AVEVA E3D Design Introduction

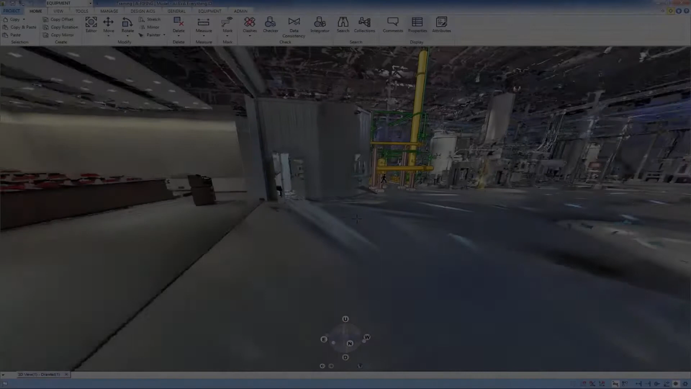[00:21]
Photorealistic laser scan data integrated into the design environment enables rapid, intuitive,
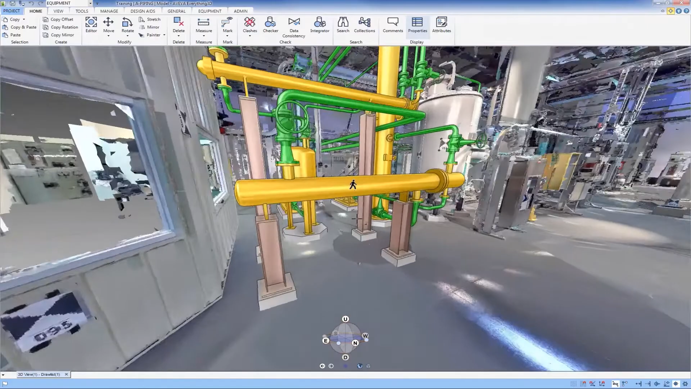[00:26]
and accurate design of plant modifications, and verification of construction status against the design intent as construction progresses.
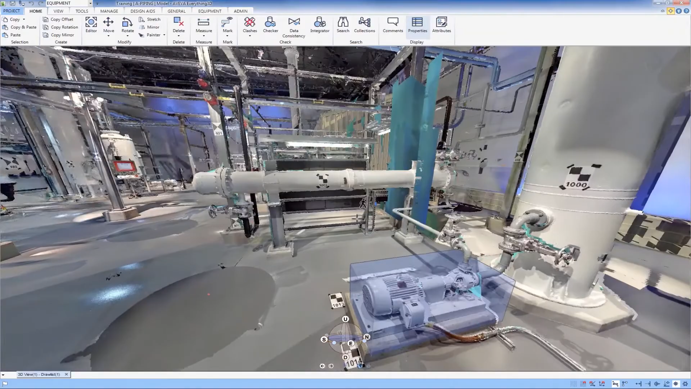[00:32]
And unlike file-based design systems, Aviva's are database-driven. As designers work, they are creating an object-centric description of the entire project.